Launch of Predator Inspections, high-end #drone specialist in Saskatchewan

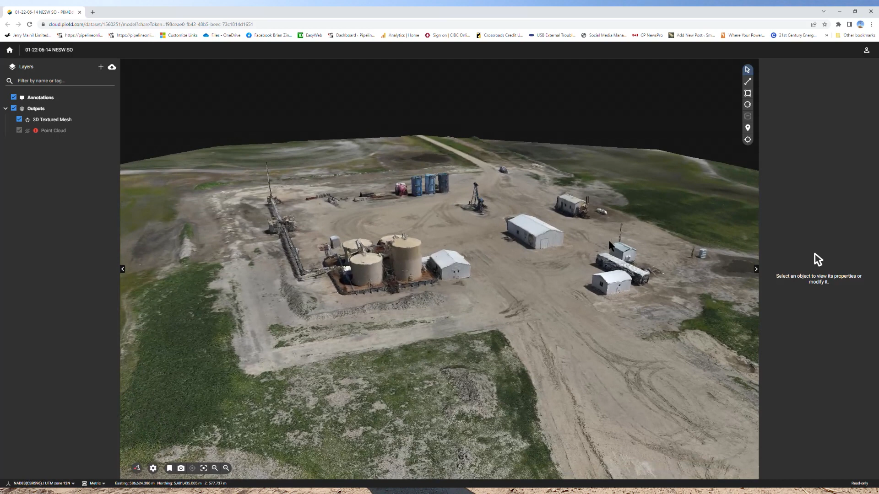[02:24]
we have a H20T thermal inspection camera,
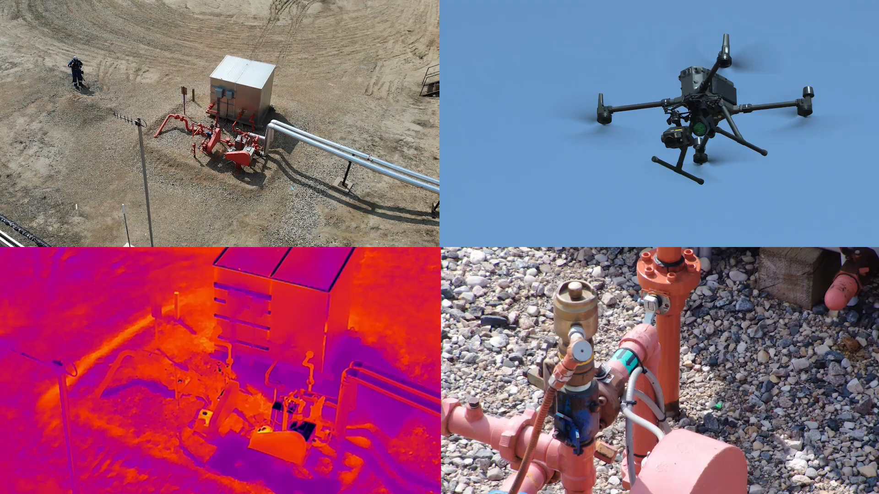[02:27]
it's a quad sensor so it's got radiometric thermal thermal camera video,
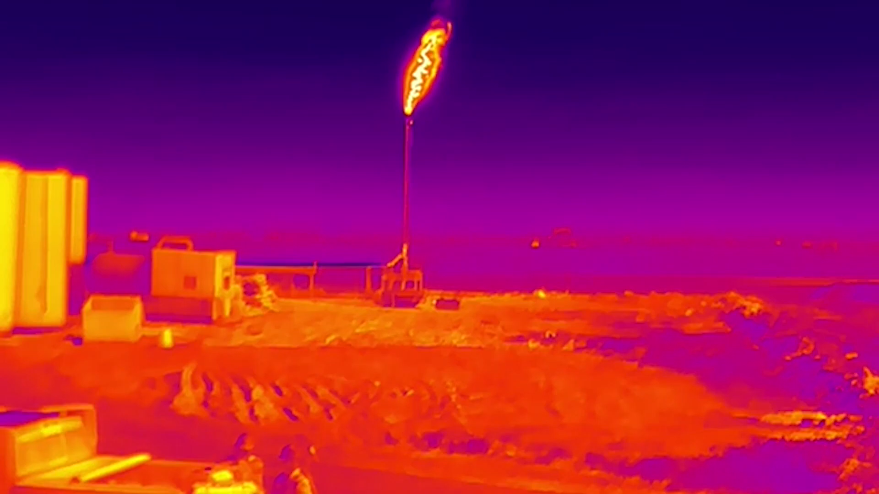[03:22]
For instance like today with the hot flare stack I can I can change the uh the temperature that I'm looking at so normally it's about 150 degrees but on this situation I can change it to 550.
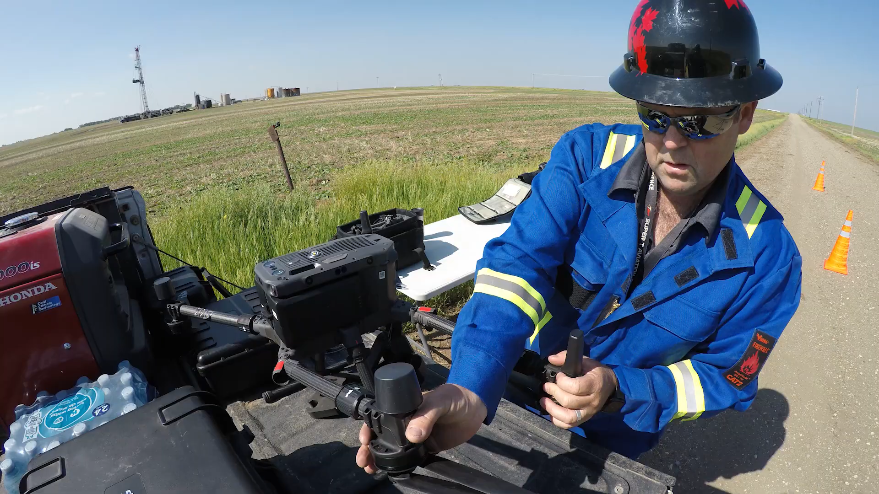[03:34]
So with the radiometric thermal camera we're able to do spot
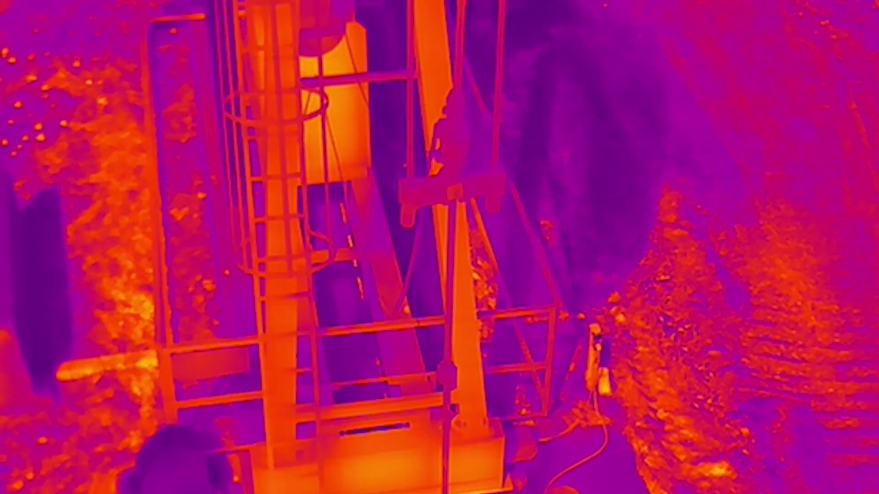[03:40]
temperature readings on say that motor pump jack motor behind
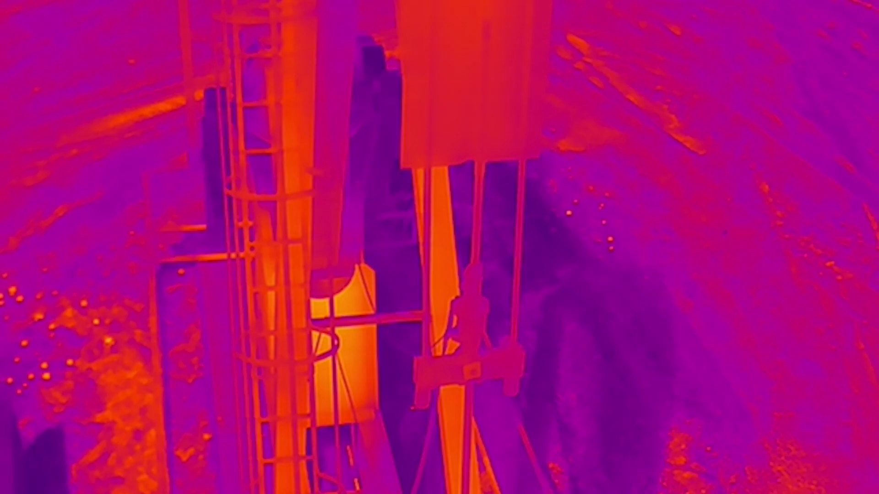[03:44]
me and we're able to tell if it's running normal at 30 35 degrees or if it's running abnormal at 70 80 100 150 degrees and just kind of showing if it's going to fail or not.